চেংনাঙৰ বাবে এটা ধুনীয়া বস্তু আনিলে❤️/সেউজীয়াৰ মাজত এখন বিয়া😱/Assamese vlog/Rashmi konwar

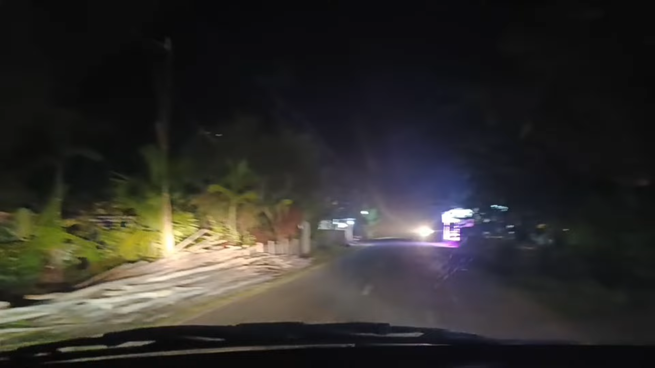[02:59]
এইয়া লাইট ধুনু মানুহ চোৱা, কিমান ধুনীয়া লাইট জ্বলিছে দেখিলা, এইখন গাড়ী আহিছে,
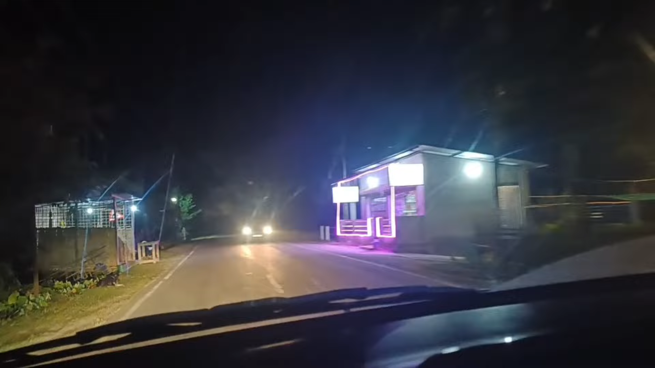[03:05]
টিটিট কৈ দিয়া, আহি পালোহি পা থাকোঁ, আৰু এইখনৰ পৰা একেদিন নিয়ে আছোঁ আৰু,